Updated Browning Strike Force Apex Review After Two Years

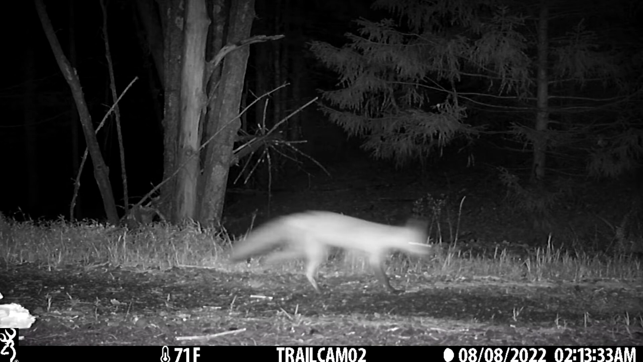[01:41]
two seconds long sometimes the length you want so that's my only
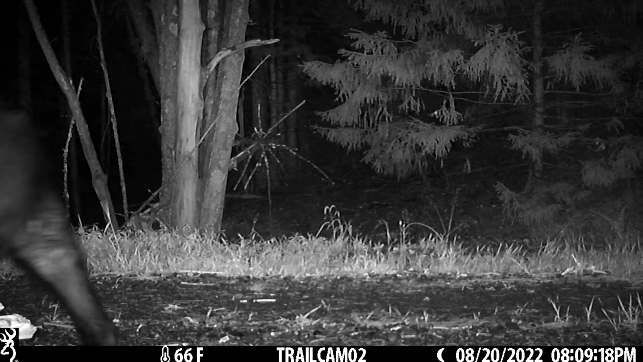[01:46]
real issue with this camera sometimes the length of night videos aren't the uh aren't what you desired but there's a setting that you could change the